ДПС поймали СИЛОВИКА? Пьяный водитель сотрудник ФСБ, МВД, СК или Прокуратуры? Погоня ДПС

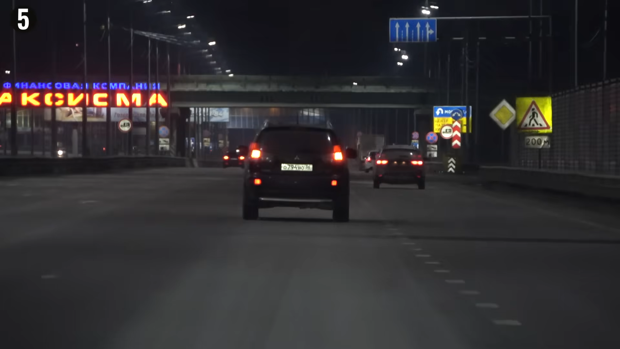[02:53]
Больницу проезжал. Он сейчас на окружную, скорее всего, едет. На окружную, да. Автомобиль Светлана Антона Синенко.
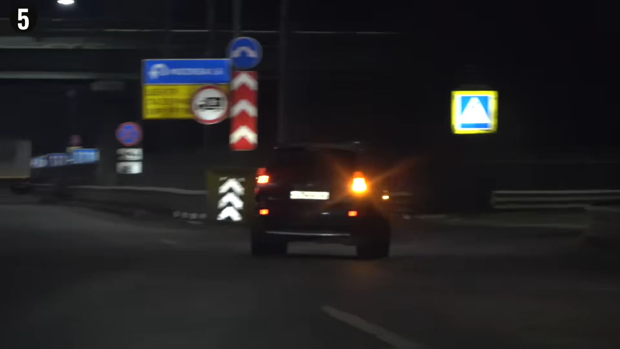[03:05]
Ускоряйся, ускоряйся. Экипаж Северного района, Коминтерновск. Кто еще есть? 426 Саратова.
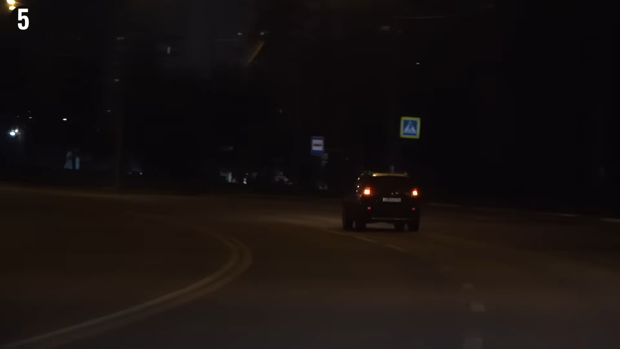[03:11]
И едет с небольшой скоростью. Ольга 794, Николай Ольга 36.
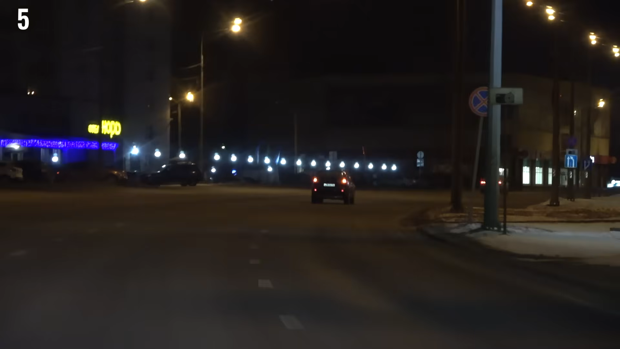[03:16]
Ускоряйся, ускоряйся. Автомобиль прошел, Green Oil. Да, вот сейчас как раз проходит, все верно. Газ в пол пошел.
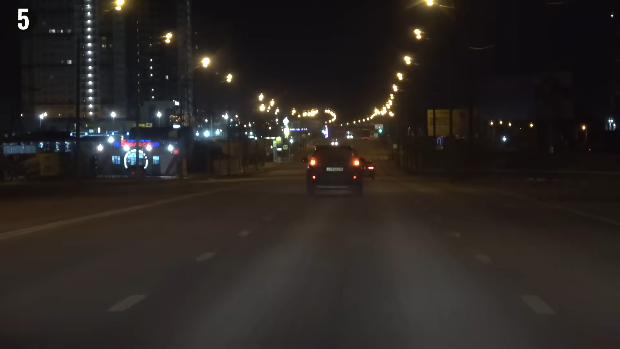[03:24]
Газ в пол пошел. Пошел он ускорился, очень сильно ускорился.